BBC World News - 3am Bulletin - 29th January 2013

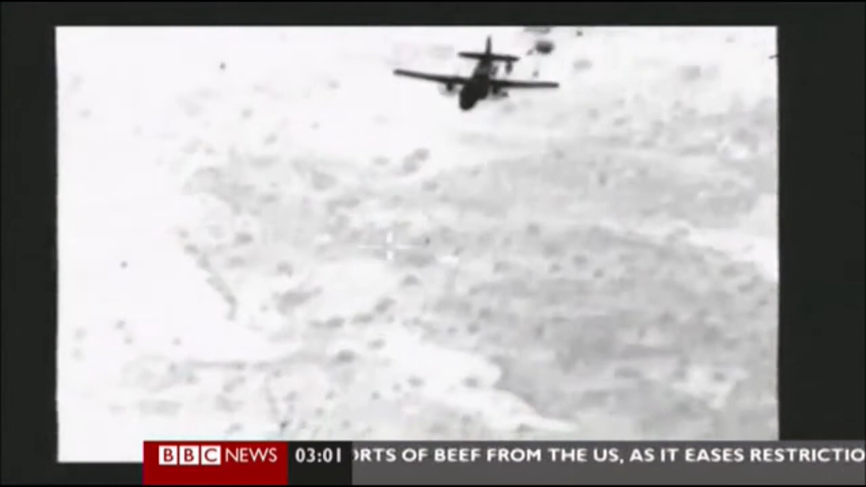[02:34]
Lights off, French helicopters opened the way for soldiers to be parachuted in at the northern entrance of the desert city.